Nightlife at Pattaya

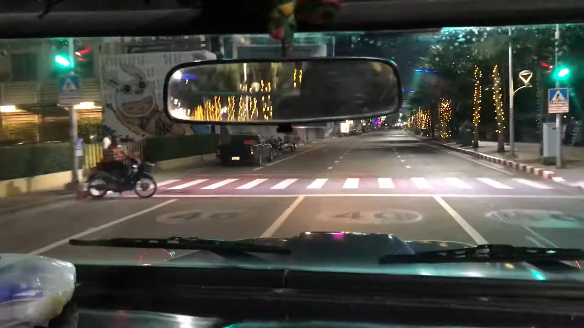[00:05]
We are here on the beach side.
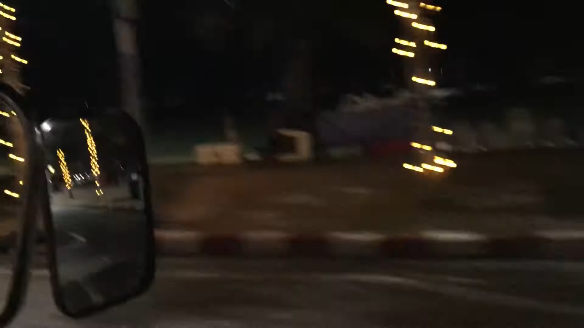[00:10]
Beach Road. We are here on the beach.
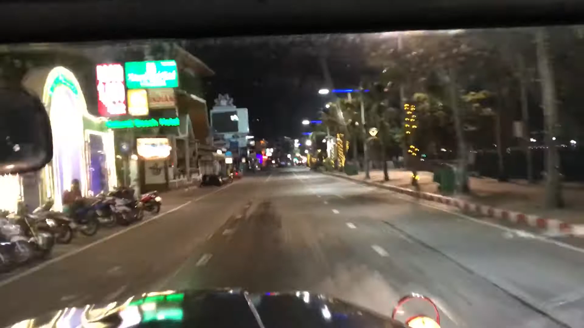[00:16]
We are here on the beach. We are here on the beach.
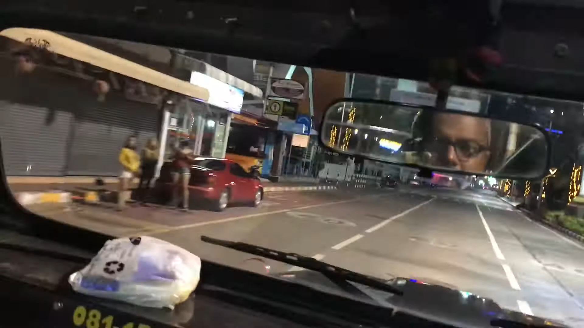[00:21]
We are here. We are here on the beach.
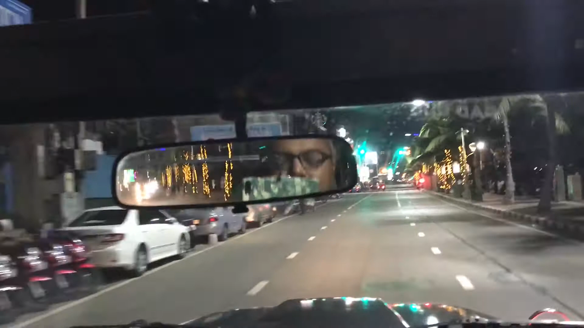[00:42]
My brother. We are here on the beach. Is this a taxi? Yes.